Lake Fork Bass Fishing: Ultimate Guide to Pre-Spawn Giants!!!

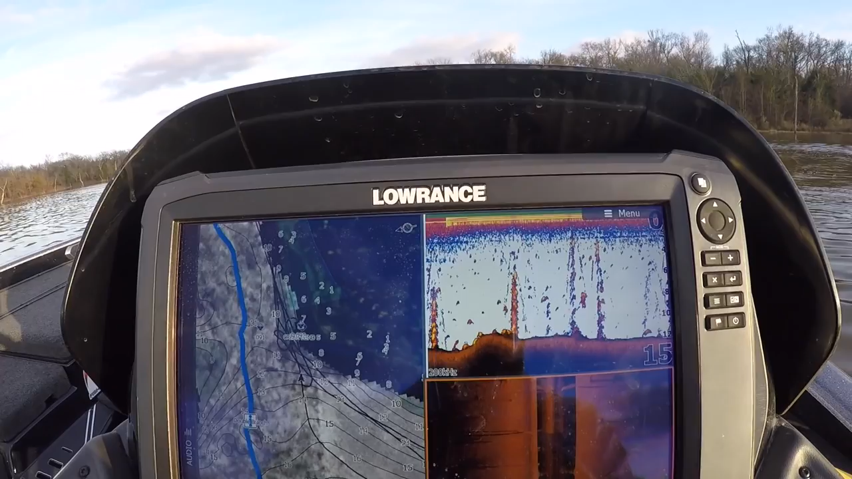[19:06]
Yeah, this is a mark of my creek bins. I got my map up there. Obviously, I don't know where I am. I've got my side imaging to see my creek bins. I got my sonar to kind of know what depth it is for what I'm targeting, a specific depth of creek bins.
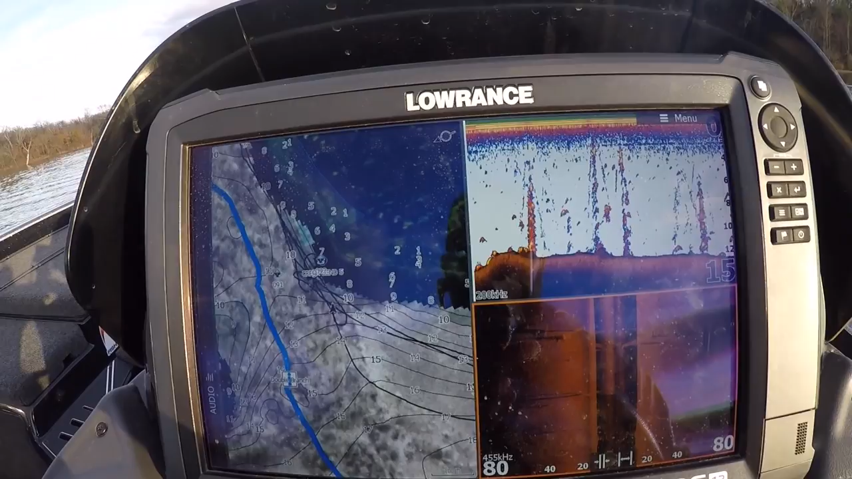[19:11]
We're going to roll by this one here, and you're going to see it.
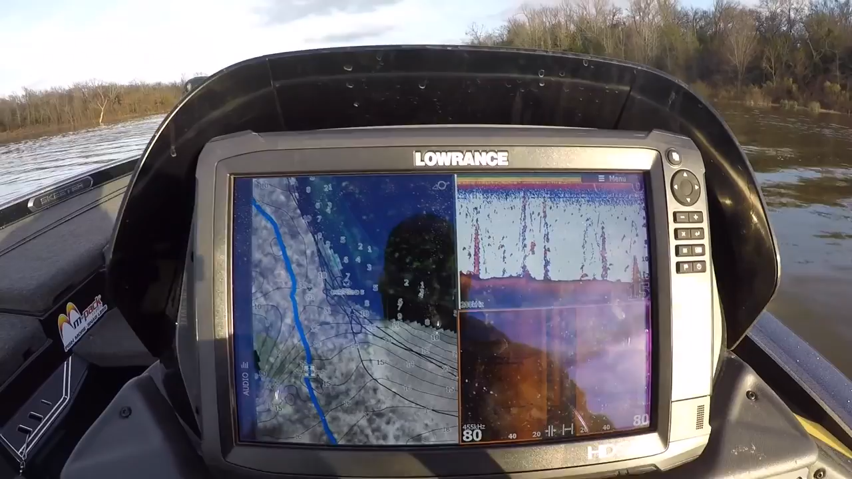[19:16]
It's going to be on our right-hand side. I've actually got a waypoint already marking it right here because I've marked this one in the past.
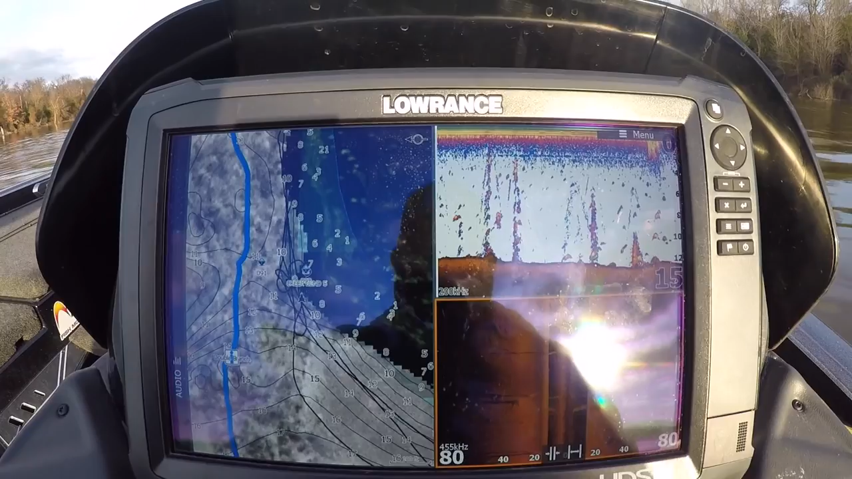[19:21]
But I'll show you guys how I do this. As you see, this creek bin is not on the map.
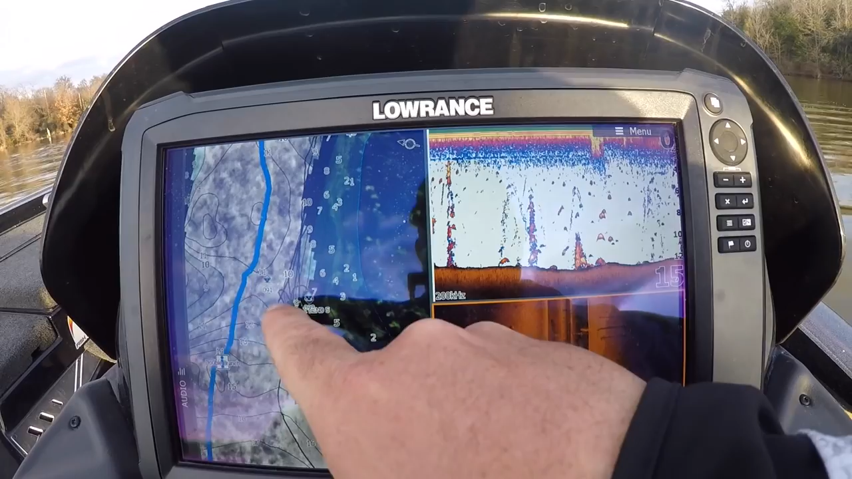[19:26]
The regular creek channel on the map is way over here.
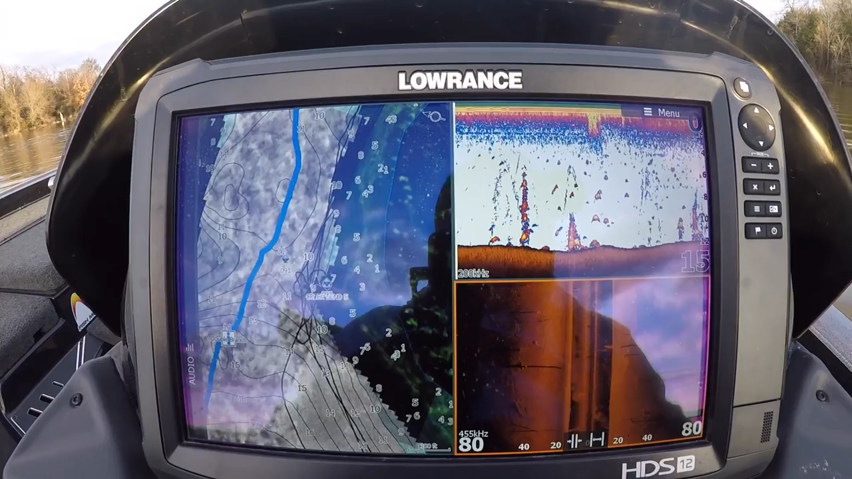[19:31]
But if you'll watch right here, you'll see what we're looking for coming up right here in just a second. There's the creek channel, and there's the creek turning right there.
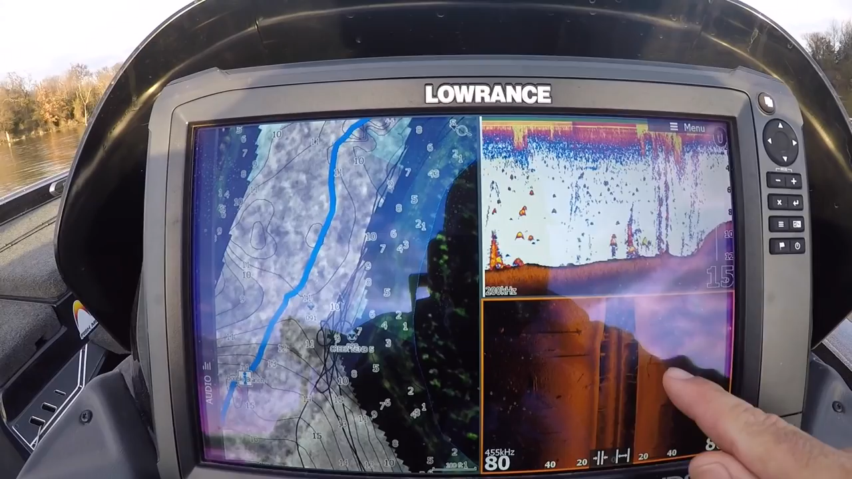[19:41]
See that big tree laid down in there, and there's more trees sticking up in here? Look at them fish down there. There's your big old creek bin right there. All right.
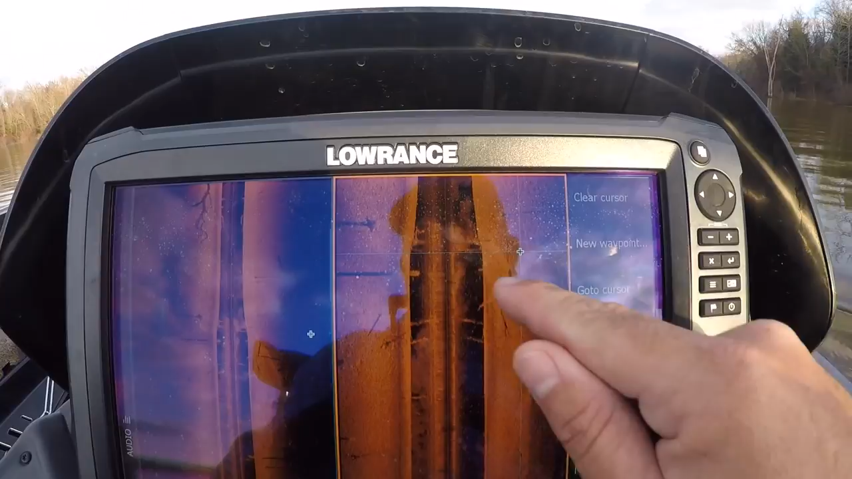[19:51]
So as you guys can see, we've got a creek bin that turns right out here. This is the outside bin, and you can kind of see on the return there how steep that drop is. You can see a stump right here. You can see a lay down right here. There's another stump on top. There's stumps kind of sticking up out in the middle. A stump right here. See the shadow of the stump right here? All this right here. This is all good. So what I'll do is I'll come in here, and I'll mark a waypoint wherever I want to start. So in this one, I'd mark a waypoint right there. Mark a waypoint right there on the peak of the bend. I'll mark a waypoint right there. Mark a waypoint right there. And I'll mark a waypoint right here. So I'd have all those waypoints.
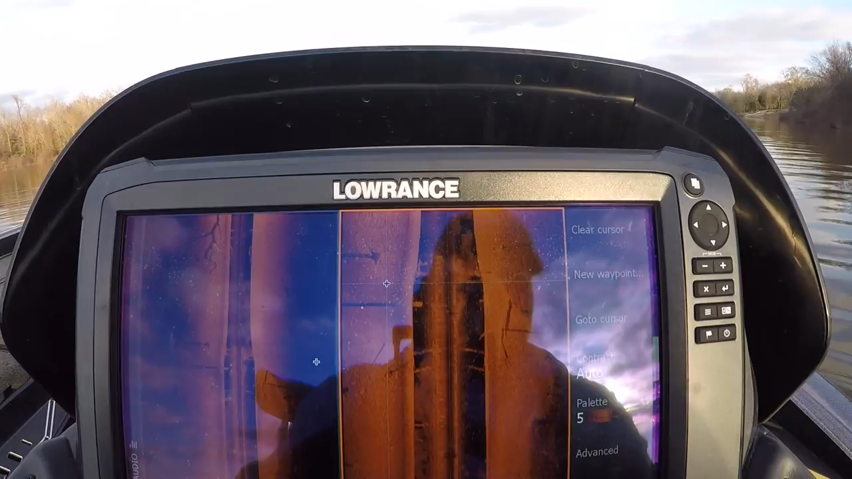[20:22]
So that would give me kind of a horseshoe, and I would come park my boat right out here in front of that horseshoe,
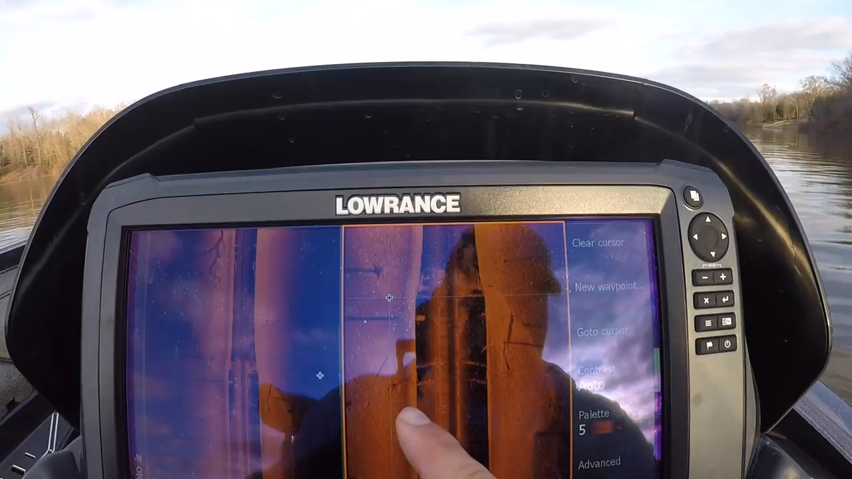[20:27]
and I could hit all of this whole creek bin with a medium distance cast from that one spot.
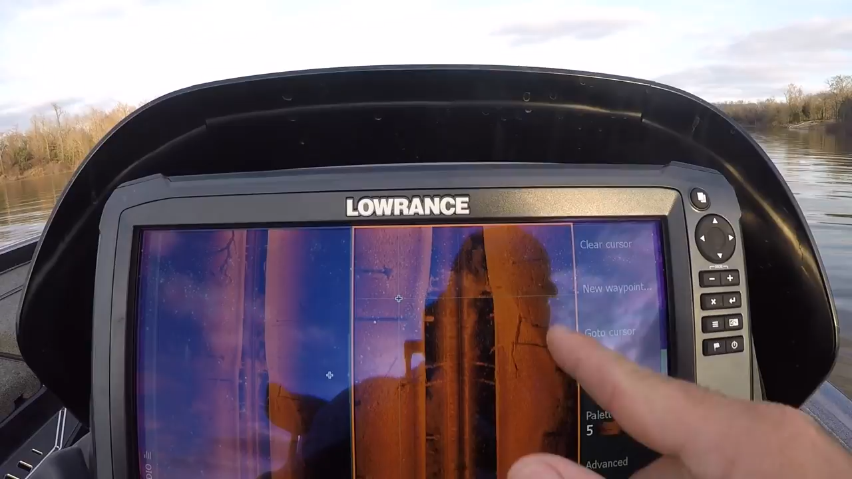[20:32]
This particular creek bin is one I fished a gazillion times. So I've just got one waypoint on it, just kind of permanent reminder.